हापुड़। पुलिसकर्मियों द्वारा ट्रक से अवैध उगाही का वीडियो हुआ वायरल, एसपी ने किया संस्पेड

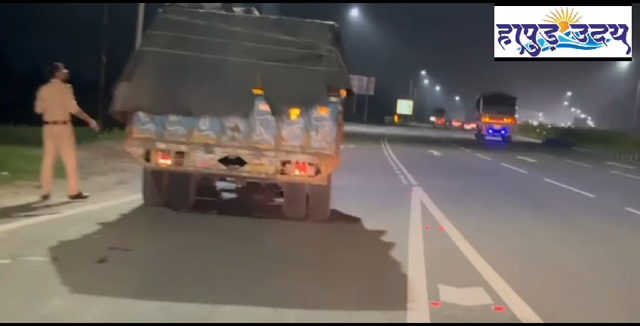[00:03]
थाना सिंभावलीक शेत्र के नेशनल हाइवे 9 पर वहनों से अवैद उगाही कर वीडियो वाइरल होने पर एसपी ने हाइवे माइनस छे गारी
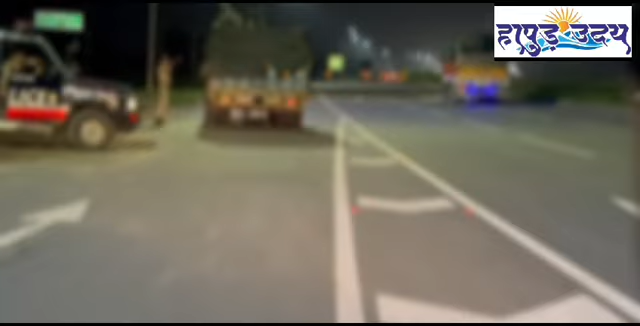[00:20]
पुलिसकर्मियों का अवैद उगाही करने की वीडियो सोशल मीडिया पर वाइरल हुआ था वीडियो वाइरल